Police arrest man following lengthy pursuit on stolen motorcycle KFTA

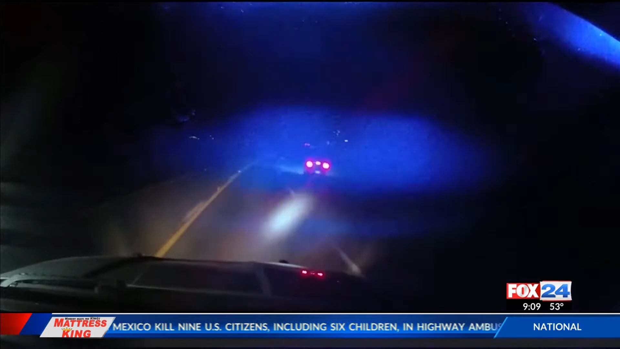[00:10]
You can see the actual moment police capture him. You can see police pulling Cunningham out of the tall grass he was hiding in after he ditched that stolen motorcycle.